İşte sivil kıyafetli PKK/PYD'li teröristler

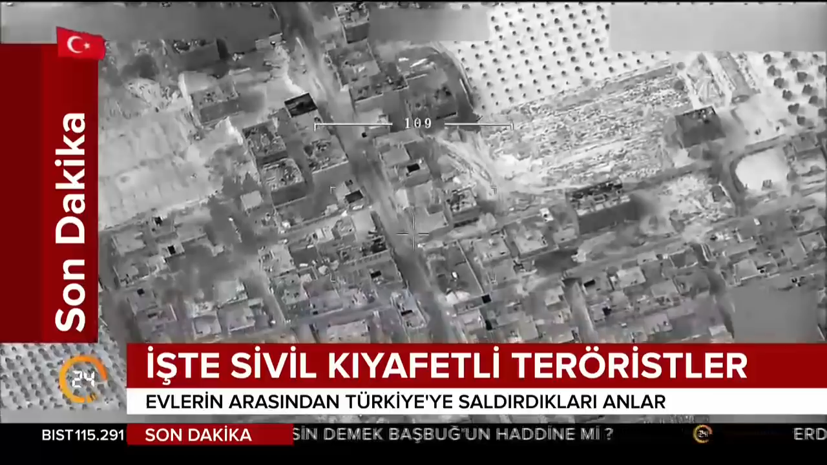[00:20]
Hatay, Reyhanlı ve kilise hedef alıyorlar. İHA'lar tarafından kaydedildi bu görüntüler. Top bulunan aracı görmek mümkün. Etrafında da birkaç terörist var.
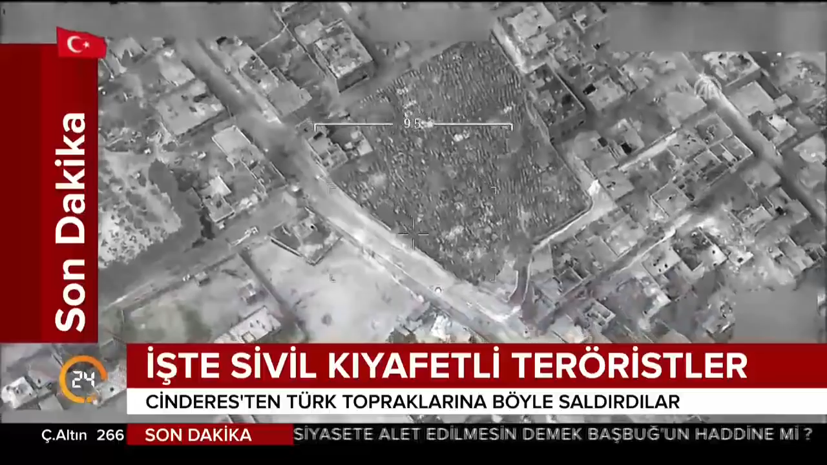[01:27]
İHA'lar onları takip halinde. YPG, PKK'ya ait örgüt karargahı istikametleri.
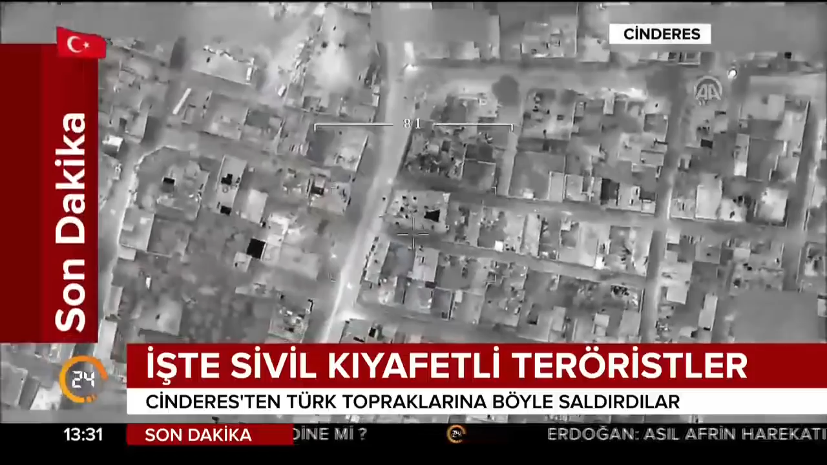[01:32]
O noktaya ulaştığında, bir ayrıntıya daha onlara ulaşmadan dikkat çekeyim. Örgüt karargahında başka teröristler de var.